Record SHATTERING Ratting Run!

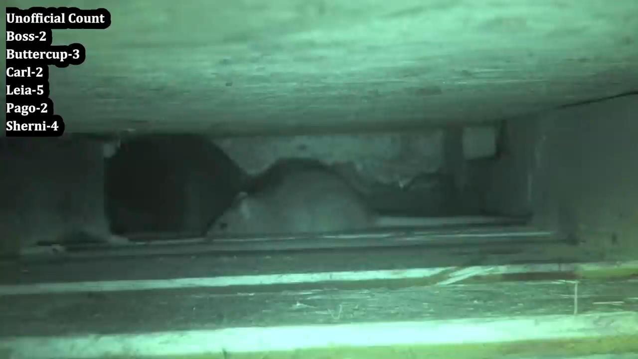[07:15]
I almost got one. Buttercup stole it. Nice! Oh, look at that. Can you open that?